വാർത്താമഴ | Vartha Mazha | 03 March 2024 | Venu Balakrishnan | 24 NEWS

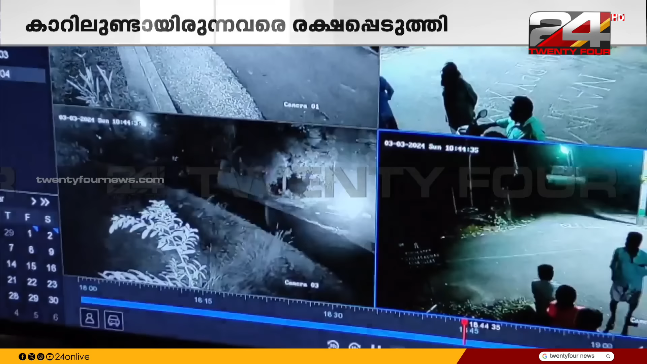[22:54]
ആ കവലയിൽ നിന്ന് വാഹനം നിയന്ത്രണം വിട്ട് മതിലിടിച്ച ശേഷം ഈ കിണറ്റിനകത്തേക്ക് കുത്തനെ വീഴുകയായിരുന്നു. 30 അടി താഴ്ചയിലുള്ള കിണറായിരുന്നു.